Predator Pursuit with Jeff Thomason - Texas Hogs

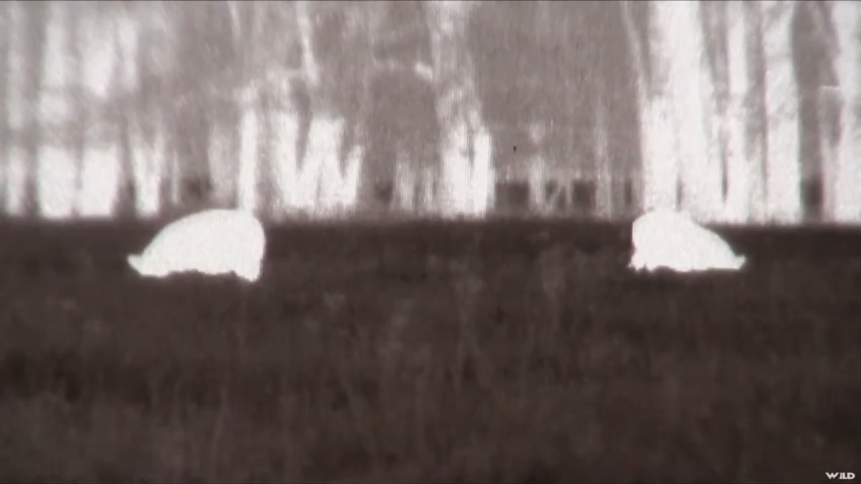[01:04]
that's how you do it two of them baby mine
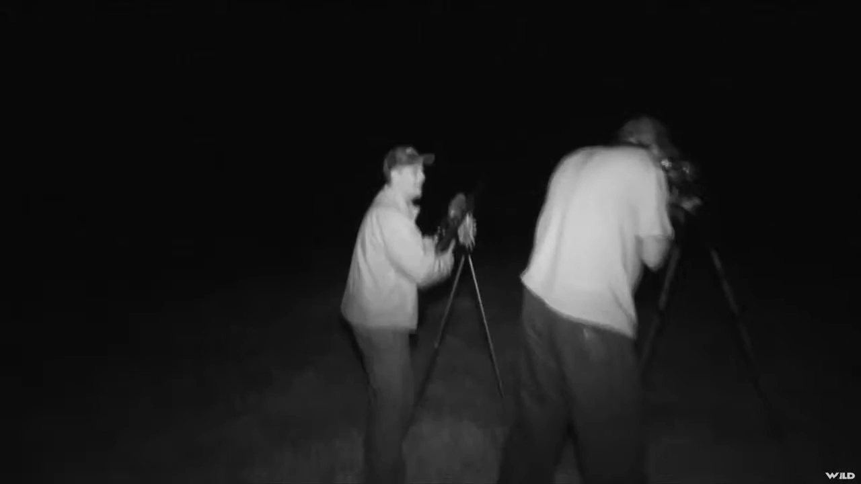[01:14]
ran a little bit but then I whacked him on the second shot running yeah yeah
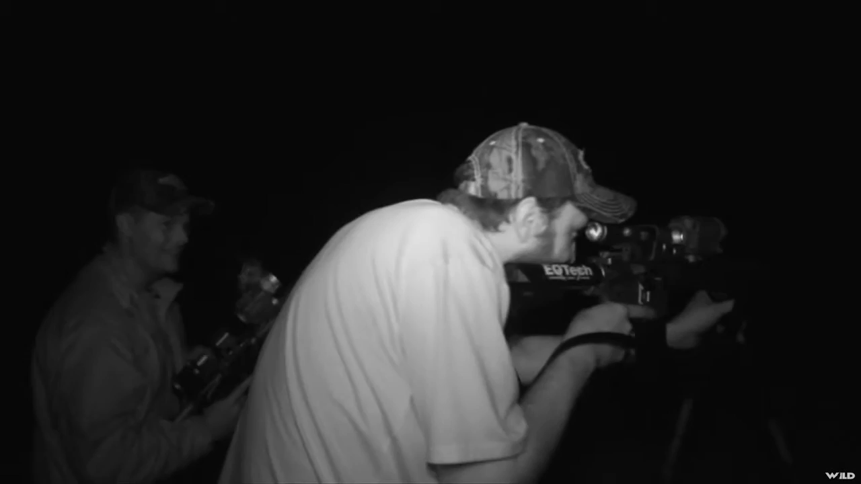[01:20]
this is fun I'm telling you what guys these are some of the coolest
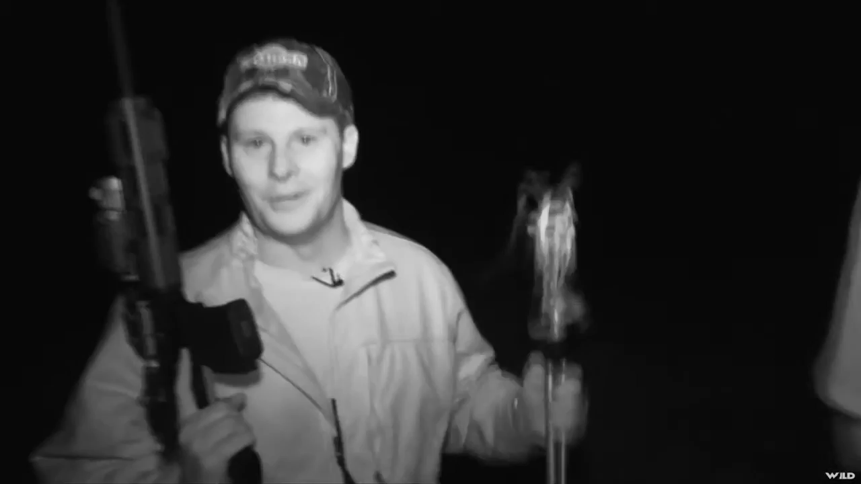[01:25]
toys you can hunt with right here I'm telling you all right guys we got that